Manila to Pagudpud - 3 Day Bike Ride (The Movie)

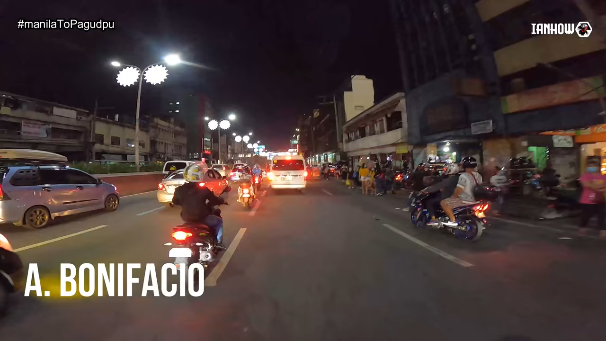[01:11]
Yun, andito na tayo sa Quiapo.
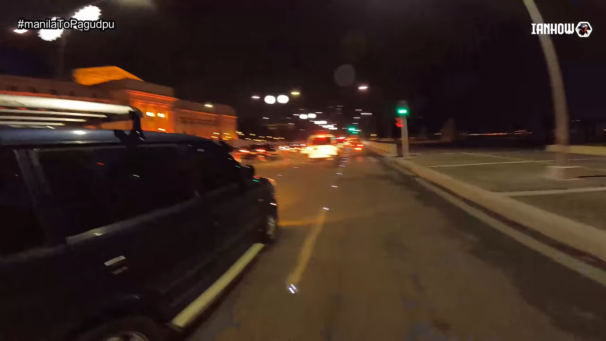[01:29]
Yun na, malapit na malapit na. Sa stoplight na yun, kakaliwa tayo, tapos kilometer zero na.
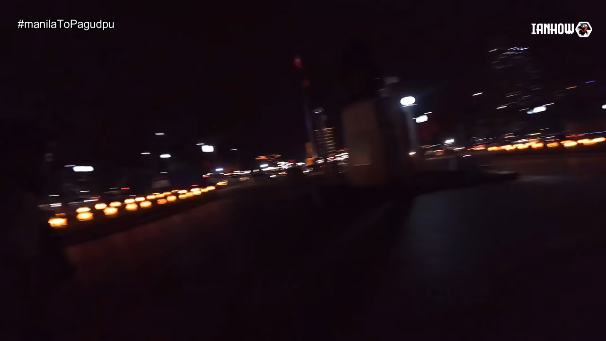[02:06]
May mga kasama natin nandiyan, pero medyo madilim eh.
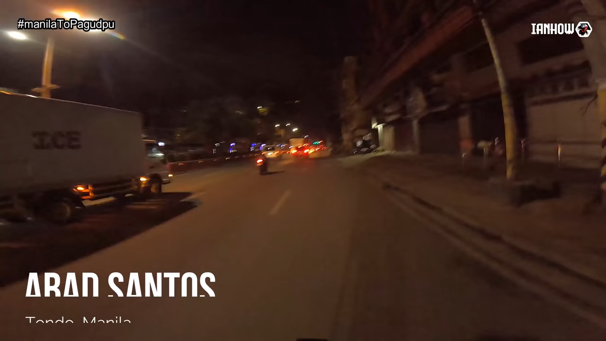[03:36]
Nagkamali ako na akyat ng flyover kanina. Dapat pala JP Rizal nga pala yung usapan namin.
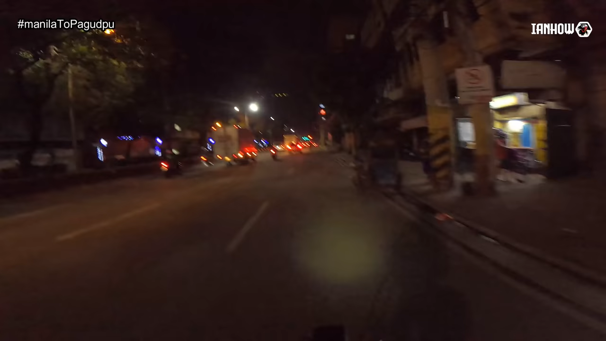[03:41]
Napakita ako doon sa papuntang Jones Bridge. Pero di bale, nag-message na kami sa Facebook. Sa monumento na kami magkikita-kita. Regroup kami doon.
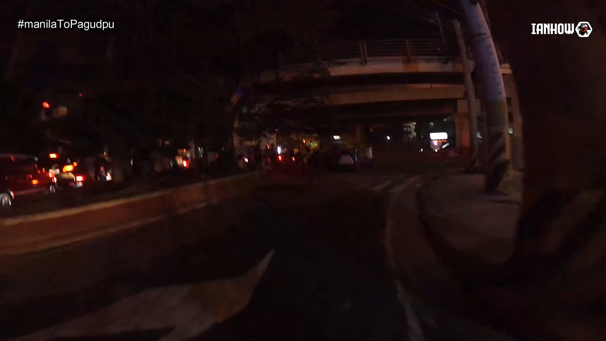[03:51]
Yun, dito na kami sa ilalim ng LRT, Arpapa.
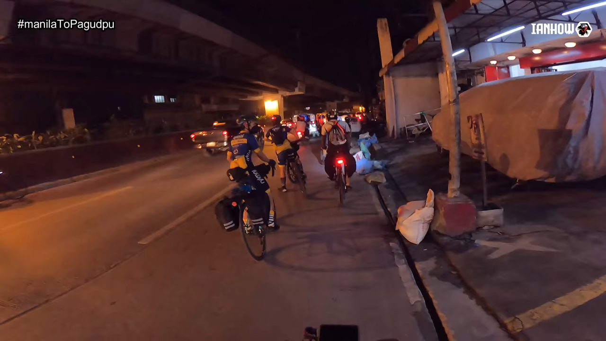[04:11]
Tapos yung mga ibang kasama namin, mukha nasa monumento na.
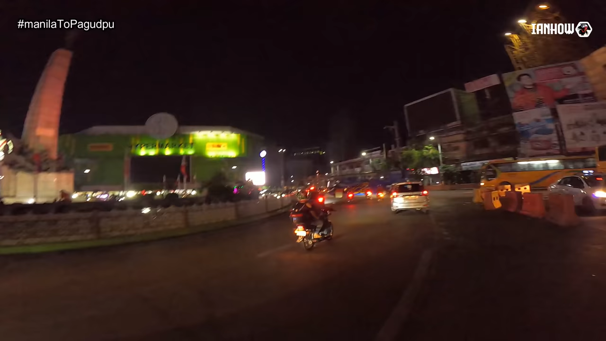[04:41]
Pasok na tayo ng MacArthur Highway.
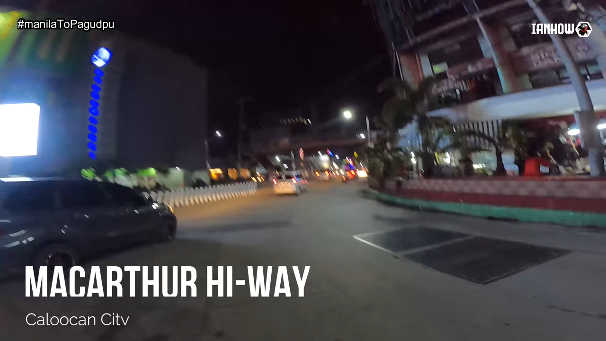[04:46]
Itong kalsada na to. Buti na lang, walang traffic dito.
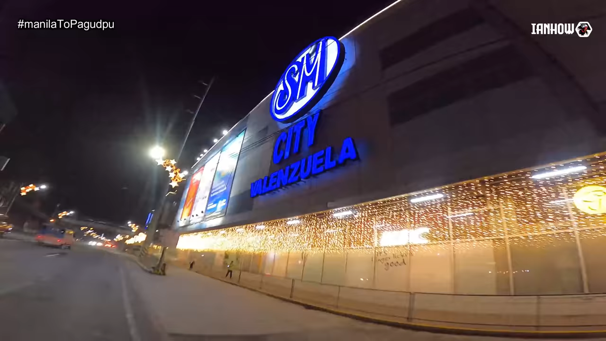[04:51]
Nandito na tayo sa Valenzuela People's Park.
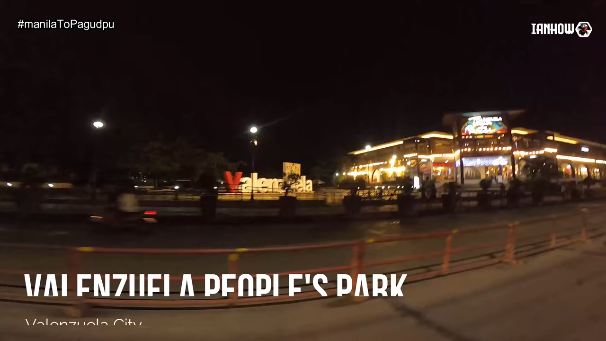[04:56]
Ito pag nalampas dito, siguro ano. Ay, nandito pala sila. Hindi pala natin ito nalampasan.
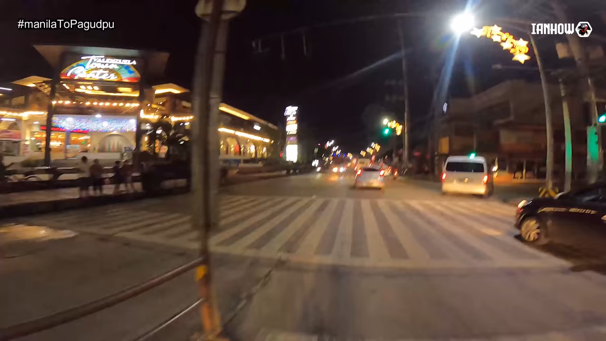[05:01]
Sabihin ko pa naman sana, paglampas dito siguro wala ng traffic. Pero andito pala sila lahat.
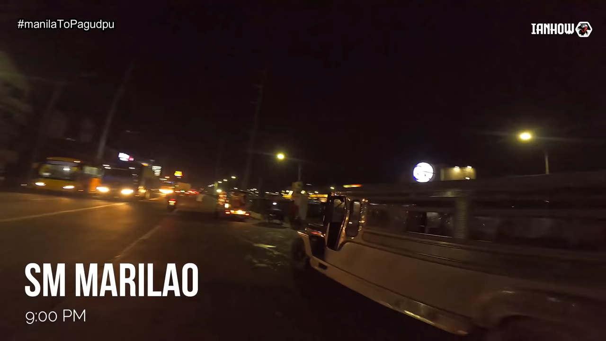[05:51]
Nandito na tayo sa SM City, Marilao. Medyo nakakapanibago, last na ride namin na gabi. Dumaan kami dito sa SM City, Marilao. Sarado to dahil pandemic mismo nun.
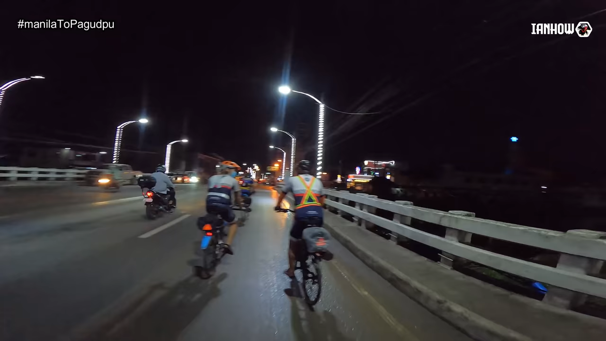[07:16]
Ayun, ang munisipyo ng Balagtas, nasa kanan.
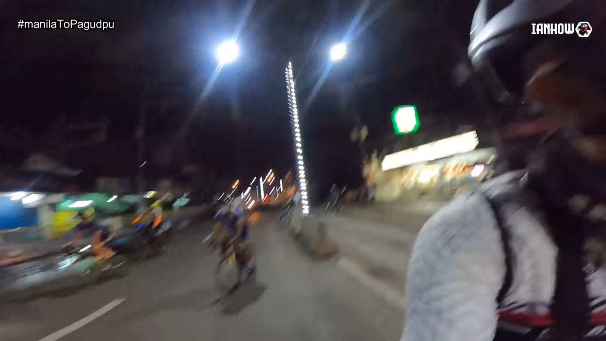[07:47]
Ayun, nandito na tayo sa Giginto, Bulacan.
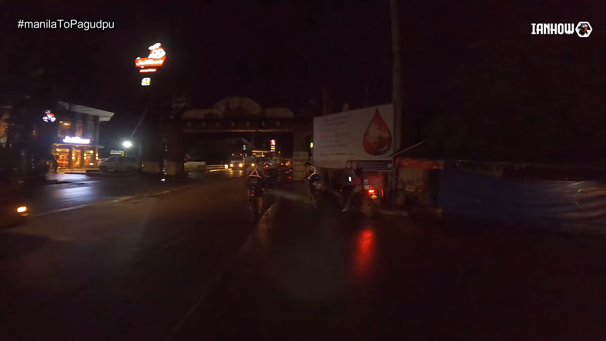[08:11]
Time check, 9:56. Dito na kami sa Arco ng Bulacan, Malolos na to.
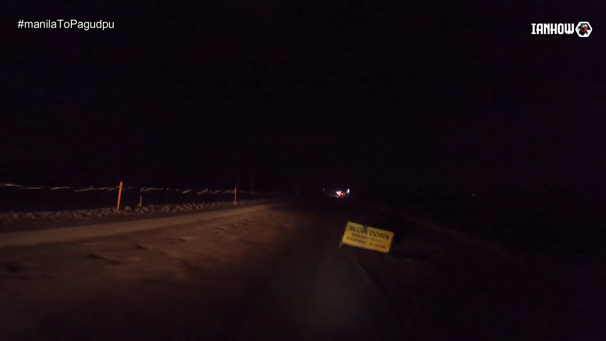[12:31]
Dito kami sa madilim na parte ng Apalit. Sira-sira yung kalsada rito ngayon. Ayun no, kung binuksan ko yung dalawang ilaw ko makikita. Pero giniba ulit eh, tapos parang tinataasan ulit.
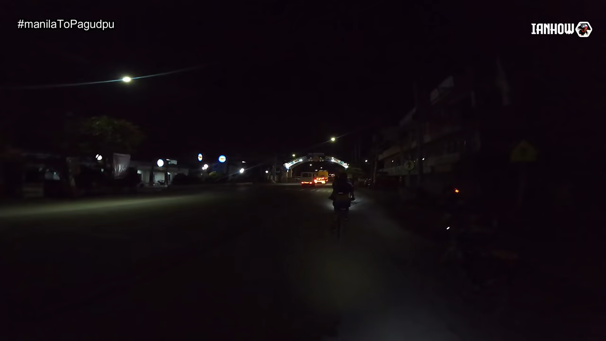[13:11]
Nandito na tayo, papasok na tayo sa San Fernando, Pampanga.
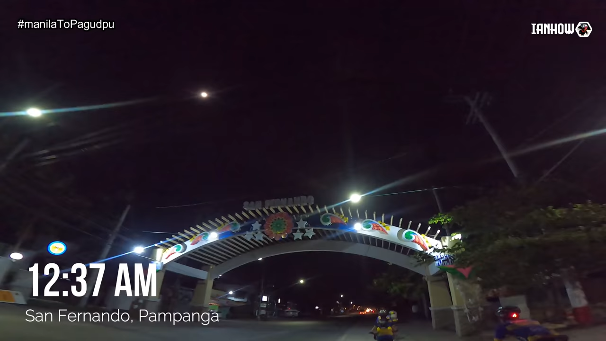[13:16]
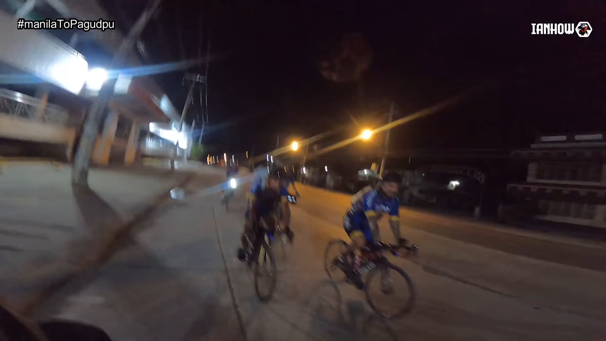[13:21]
Dito na tayo sa May Junction.
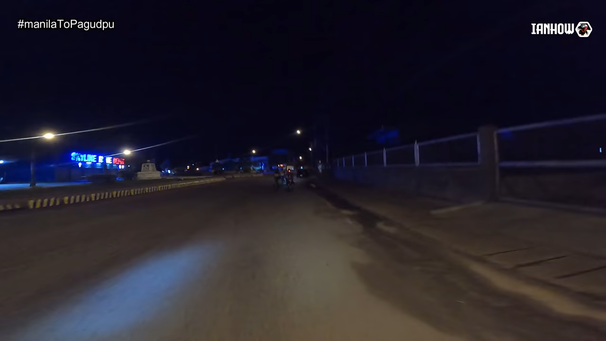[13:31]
Kaliwa, papuntang Bataan, dito papuntang Tarlac, sa kanan.